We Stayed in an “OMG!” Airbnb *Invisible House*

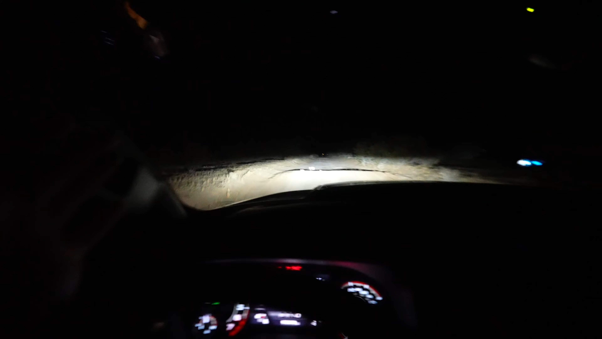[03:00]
We're literally in the middle of nowhere. Oh my god. Bro, this is actually kind of scary. What? There better be more houses and stuff next door.
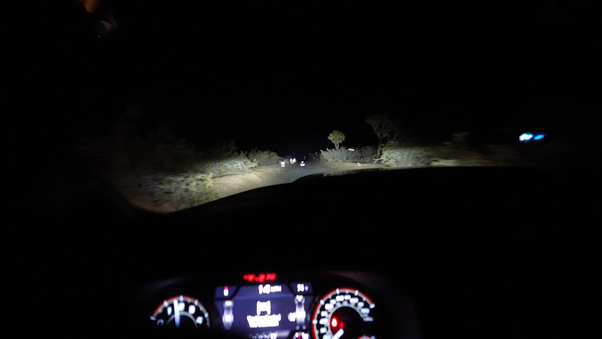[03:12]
Literally nothing. Nothing. We're literally 1 minute away. Y'all can see it's just right up there.
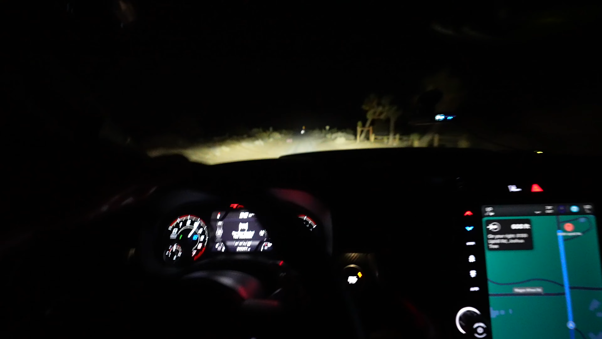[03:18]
Gustavo, we can't do that. A little off-roading. So he's gonna open the gate from the lockbox.
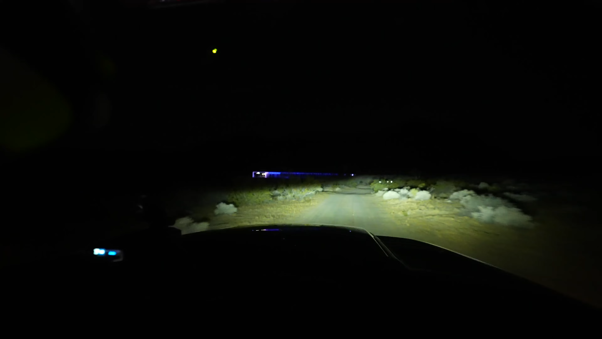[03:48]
You guys, look, it's blue. Kind of zoom in. You know how to zoom in? No. Oh, yeah, you can see it. It's that blue thing right there.